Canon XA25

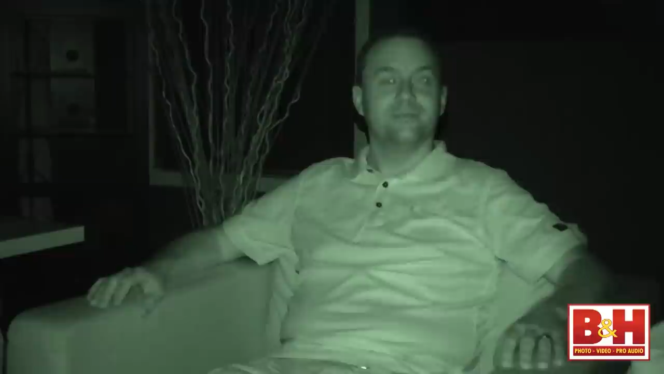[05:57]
The quality isn't great and the footage will have that greenish look with glowing eyes, but it's better than nothing if you're trying to capture night footage. I really enjoyed working with the XA25,